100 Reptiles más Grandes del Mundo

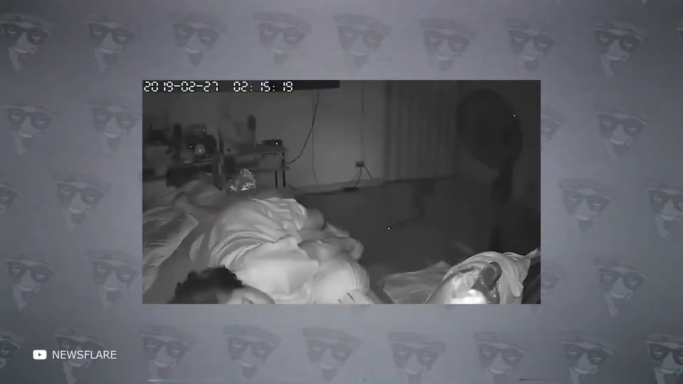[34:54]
Aquí vemos una cámara de seguridad instalada en una casa que filma una mujer dormida. Junto a ella se echa una peligrosa serpiente que en la oscuridad mira a su futura presa con unos terribles ojos de fuego. Cuando la mujer empieza a mover la pierna en sueños, la serpiente ataca.
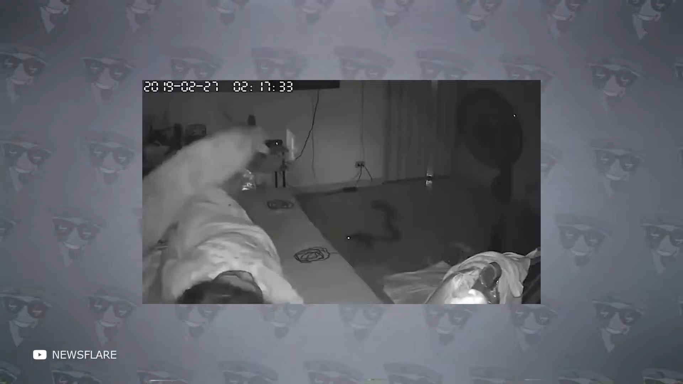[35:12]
La víctima no se dio cuenta inmediatamente de lo que ocurría y no se despertó hasta un par de segundos después. Y unos segundos más tarde, vio al agresor y salió corriendo del dormitorio.
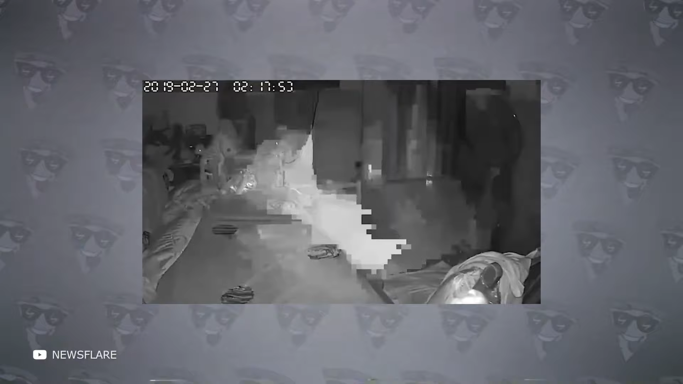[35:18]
Aunque el aspecto era aterrador, todo acabó bien. La mujer llamó a su hijo y juntos encontraron a la serpiente.